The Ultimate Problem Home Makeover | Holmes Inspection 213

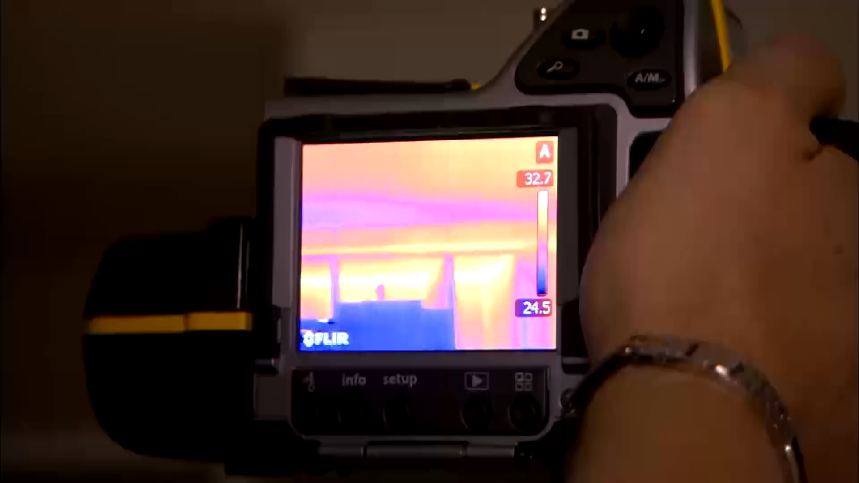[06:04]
Wow, look how hot it is in behind there.
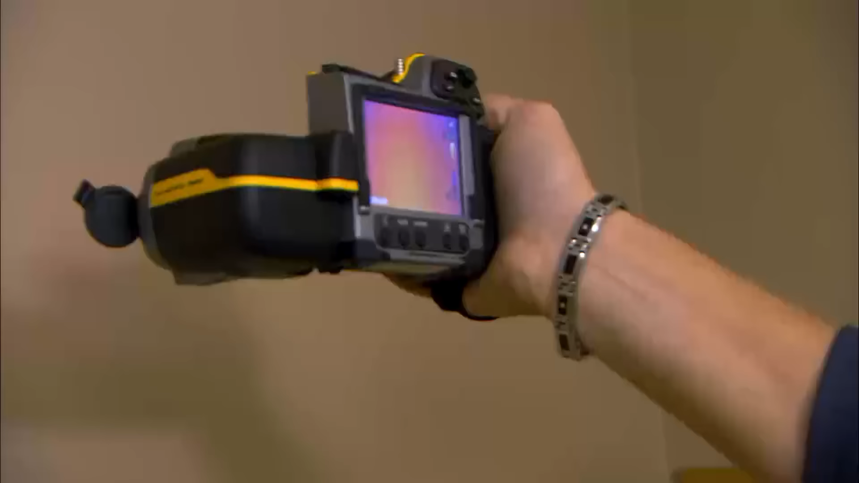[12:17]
So as I come down, I'm seeing a big yellow spot right here.